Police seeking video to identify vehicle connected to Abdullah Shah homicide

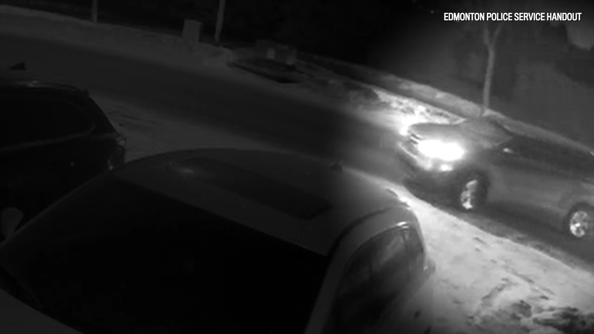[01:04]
You've been provided with surveillance video, which captures the suspect vehicle prior to the shooting, which is believed to be a medium-sized SUV. This investigation has determined the vehicle is of medium to dark grey colour. I'll point out that the vehicle that passes by in the background,